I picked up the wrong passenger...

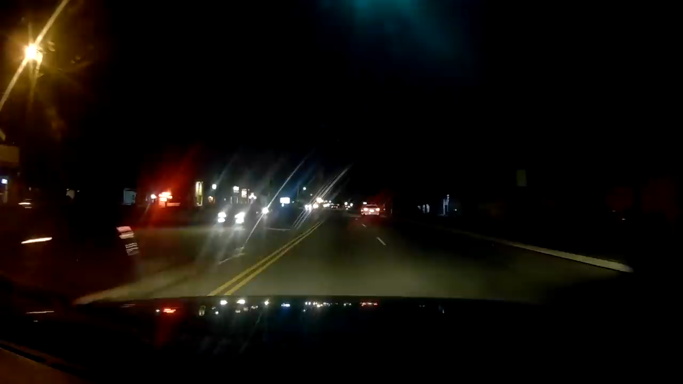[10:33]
No, no, no, no, no. Can't do that. Oh, shit. Oh, my God. There's a car. There's a car. I know. I see the damn car. I thought that was a turn. Oh, my God.
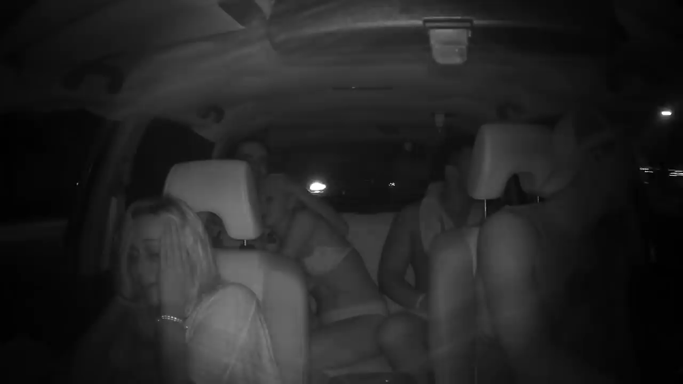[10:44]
It's okay. It was really close. We're alive. I'll tell you last time. Sorry, guys. Sorry for the heart attack. I just opened my eyes when I see headlights. Everyone is awake enough.
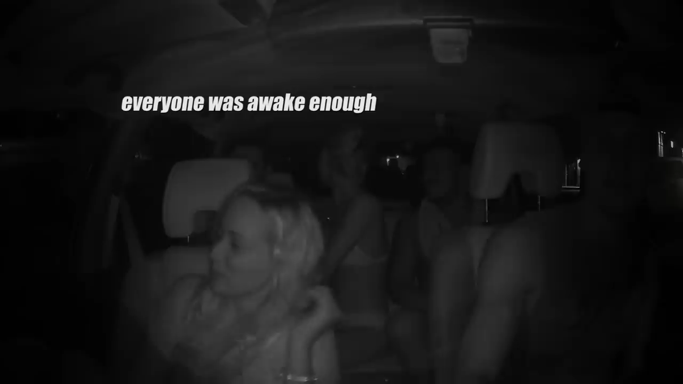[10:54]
We're awake now. I'm not going to lie. I can't really see anything on my windshield.